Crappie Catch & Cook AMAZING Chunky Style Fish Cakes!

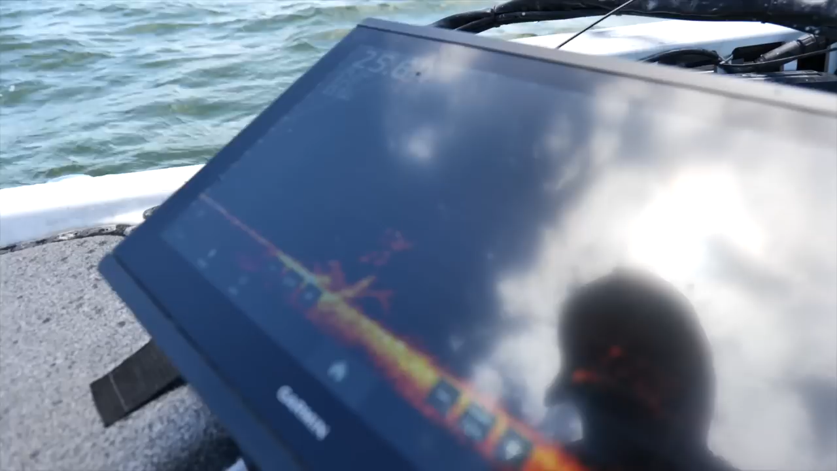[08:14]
try to get a couple more bumps more drop and i think it's just time to move these are mega stagnants guys still catchable